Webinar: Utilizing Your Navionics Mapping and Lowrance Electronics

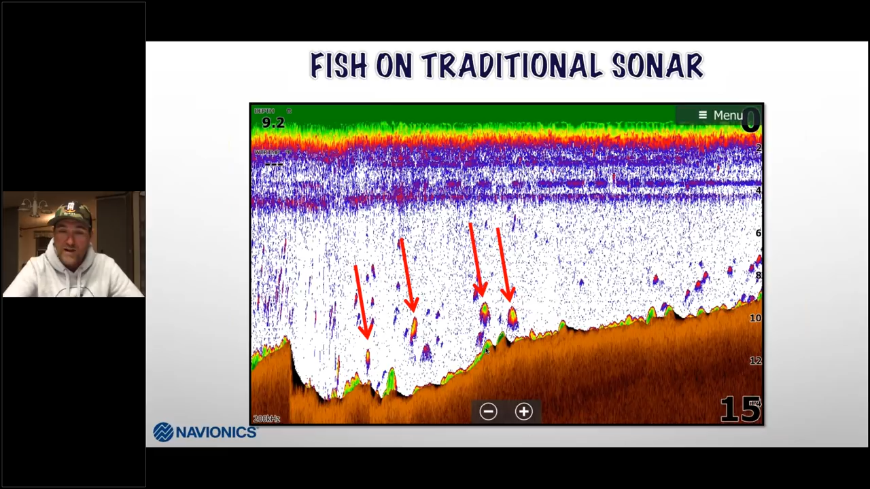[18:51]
can do to try to stimulate the environment and get those fish to get off the bottom you can see if you were to take this bass right here and just put him down on the bottom I wouldn't be able to separate him off of that I can't tell he's there I have no bottom separation at all no target separation because the rocks are going to be harder than the fishes themselves so anytime I can get them up off the bottom all the better down scan and side imaging side structure scan down scan I mean here you're looking at it this is actually ignore this this right here is a prop of somebody else that's right alongside me I believe I don't know exactly how that works yeah that's that's exactly somebody's a prop idling next to
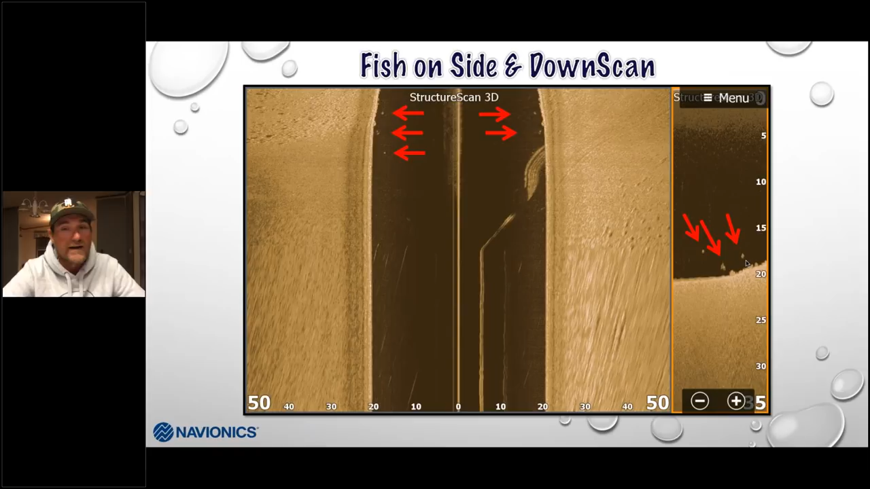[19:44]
that of traditional sonar definitely will and you know Dallas I use them both sonar is more real-time right now so I still utilize sonar a lot when I'm up on my deck but when I'm idling around and I'm using the boat down scan will definitely pick them up a bunch better you know here's the same this is just a split screen here I was at Lake Travis looks like here's two bass right here you know see their tails it looks so good and this is the same bass but with sonar so you can kind of see the difference you know I can't tell which way these fish are moving in which way they came from I guess if I'm calling these their tail they're probably going that way but at the same time I can tell by these how they react to the boat I can
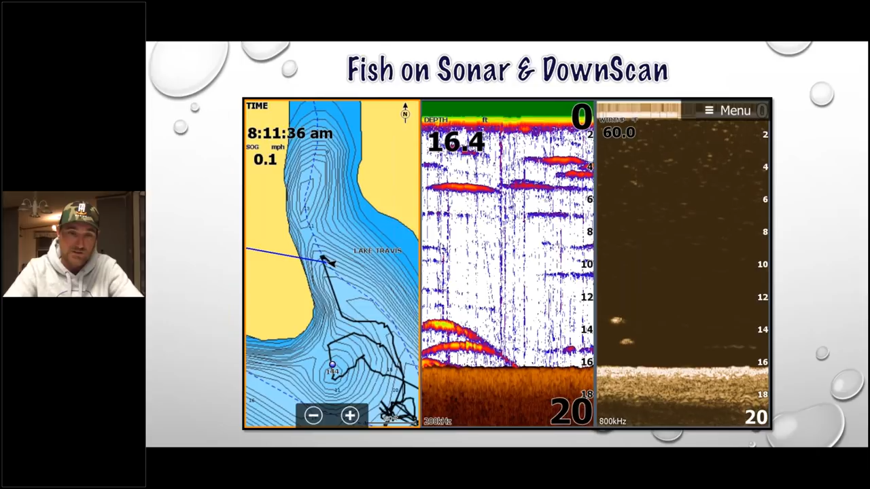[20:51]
On screen: speed 0.1 mph
up here and I tend to ignore some of this stuff could be bait could be perch up up higher could just be surface clutter turnover stuff like that different types of stuff in the water but to me those look like like some sort of a bait fish up higher again you can't see these big yellow cones and all that that the yellows that bounce back in there so they're probably a smaller fish interpretation
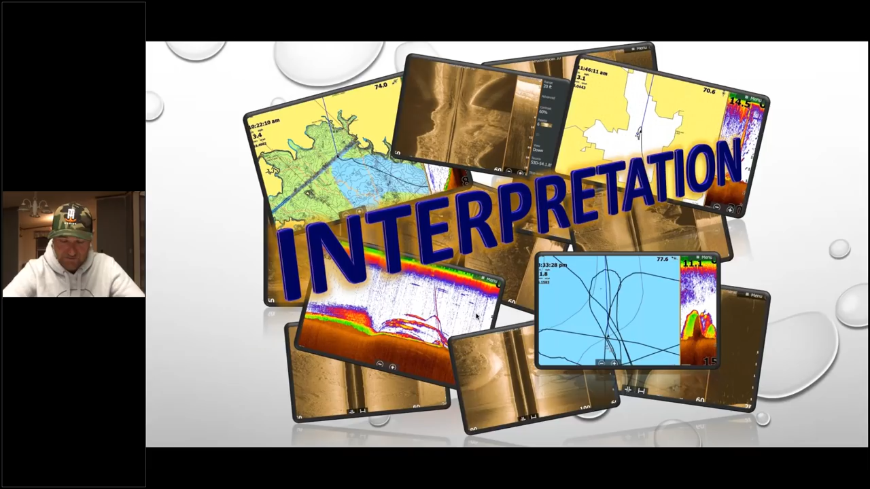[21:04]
easily my favorite part of these webinars these seminars is going through and showing you real life now you know my settings
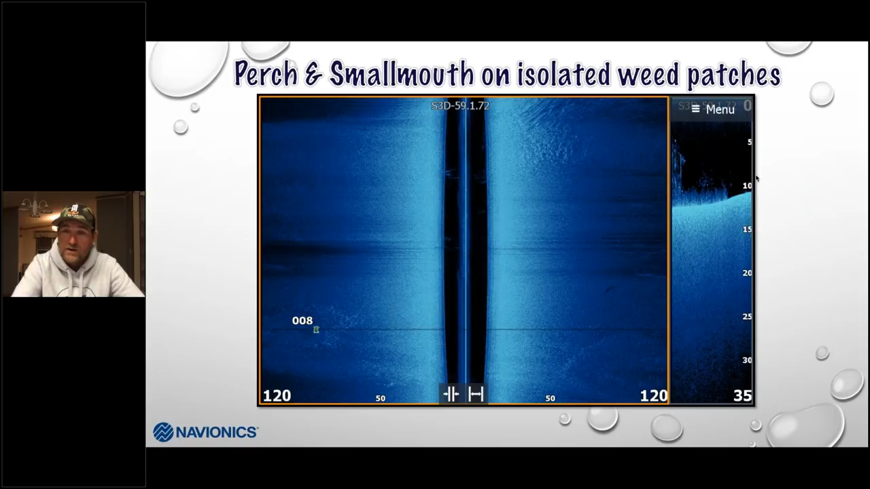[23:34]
and stuff like that and it's sparse and rock pile underneath they'll move right through it looking for crawdads and stuff but they'll definitely use these bigger longer stocks of cabbage and stuff like that to sit by and out here you just got a ton of perch you know it looks like maybe that whiter dot right there is probably a small mouth couple smallies and then this cloud is right there is definitely perch here we got largemouth on a ledge here's a big ledge you got a stump out here on the ledge you got some hard bottom on it and it breaks away and goes into the river channel and again I'm just looking for an environment you know I'd a lot idle this and I see these fish sitting up they're suspended I see some off here off of the drop on the bottom this small mouth on a reef I actually remember when I found this spot was
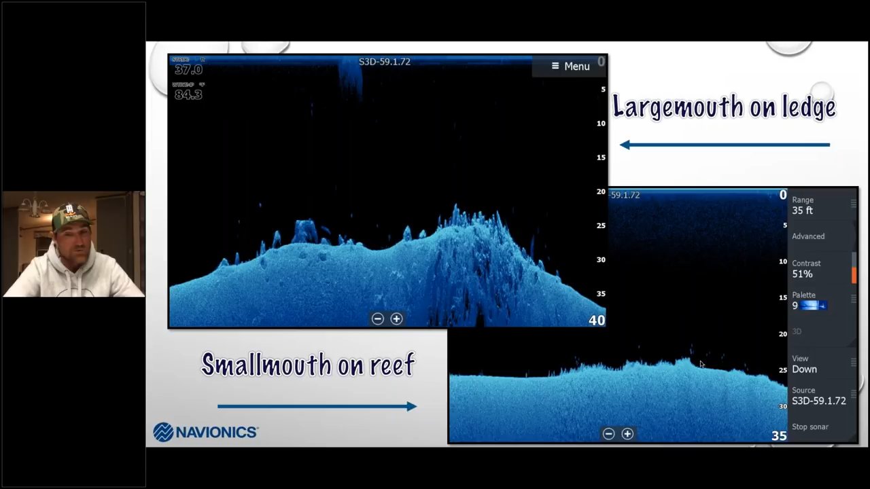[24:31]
the next day I thought we had the winning spot next day we went there Joel cracked a six and a half I caught a four and I still have never got a bite there since so they moved but it was a spot I never knew was there and it was active man it was very active there are some walleyes in here too but for the most part those are a bunch of small a so again finding something finding you know I want to I put things on a point system I've talked about that before in the webinars we I do with Seth point systems huge for me you know what am I gonna stop on there's fish everywhere so I want to hit stop signs I want to find stuff like this dump and this rock all good you got a main river channel we know river channel creek channels all those feed life into
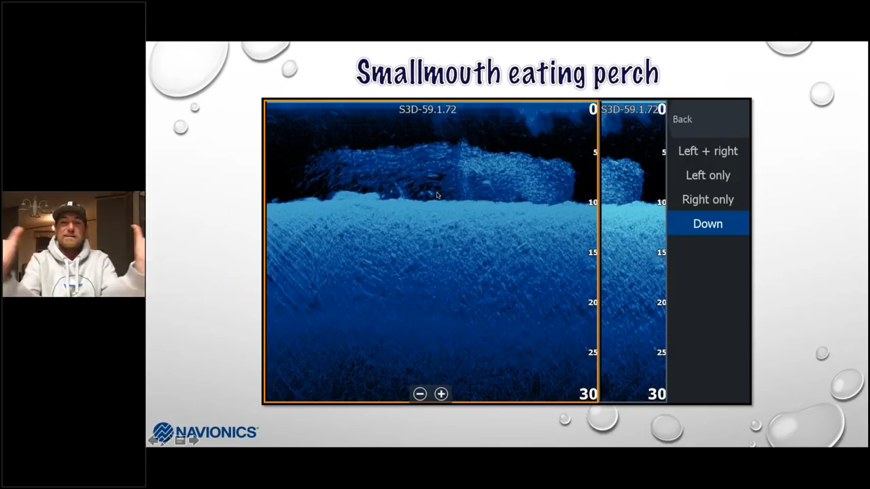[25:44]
following these schools of perks so I can't remember if they were or not but they're actually right up in there you can see right here where it's starting to get a little bit black it's actually those fish are in there eating and breaking up that at a bunch of perch fry basically here's a stump you can see it clear as day down scan will show that to you sonar probably want to show that to me as well it would have kind of put everything here together in one big sonar echo reading in this case I caught it on down scan it's clearly a stump just it's there right here on the little little ledge before it breaks off pretty shallow and these right here are all bass I actually sat there caught
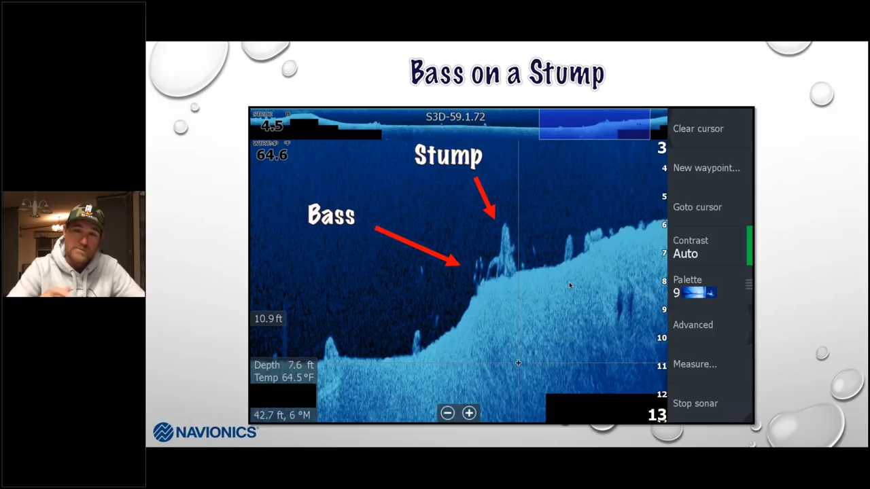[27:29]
I'm at with GPS the point one shows me what direction I need to be aiming as to my waypoint that I would have put on that stump and I can sit back off of that you know a good 25 yards 20 yards make a cast at that stump start pulling all those fish away from it
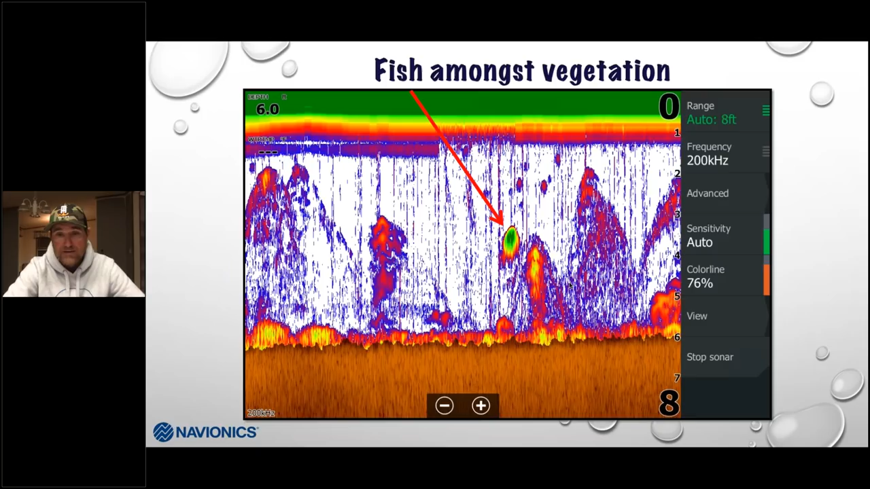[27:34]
here's sonar you know this is a fish in in the vegetation and again how I can tell here this is a stock cabbage stock right here it's connected to the bottom and yeah it's a little harder maybe some zebra musk or something in there but it's a little harder not not crazy hard a little bit of vegetation here so we've got some bait and some cloud ear some lighter stuff but right there whoop is a big green dot right there not attached to nothing that's a bass again it's just training your